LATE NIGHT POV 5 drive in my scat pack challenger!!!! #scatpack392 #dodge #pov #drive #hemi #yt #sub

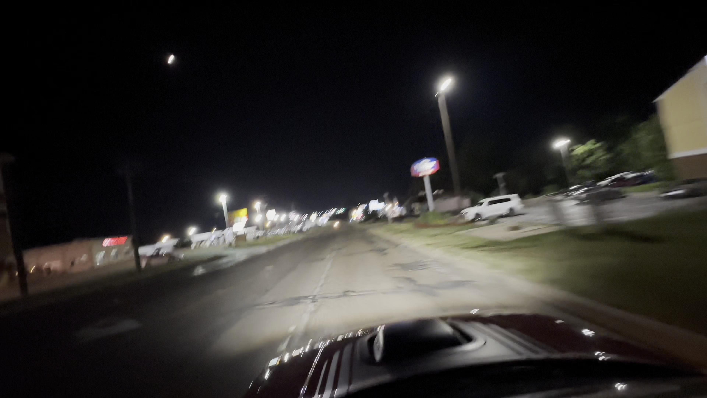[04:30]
It's windy as hell for no reason. I'm going to drive slow by this little dealership right here, they got a nice little scat charger.
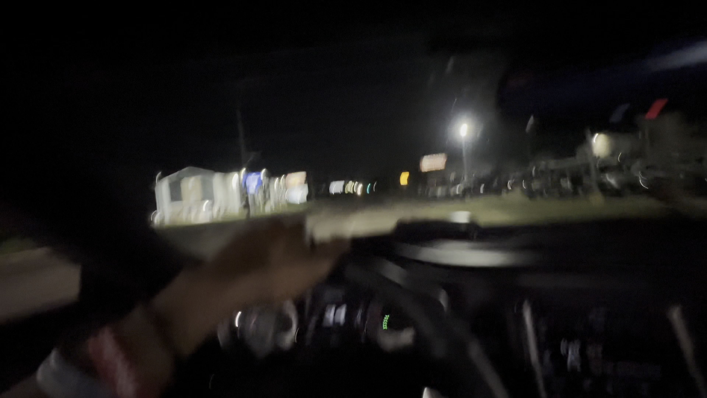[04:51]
I'm going to drive slow so y'all can see that bug.
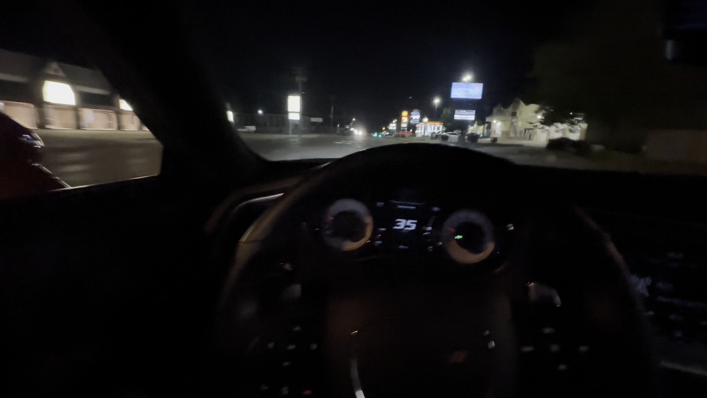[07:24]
wheel on me crazy
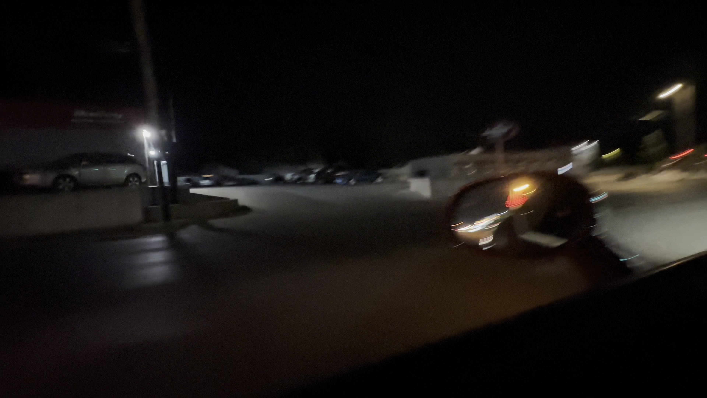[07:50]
look at the car wash right there i gotta take my shit to the car wash too these birds be shitting all over my car bruh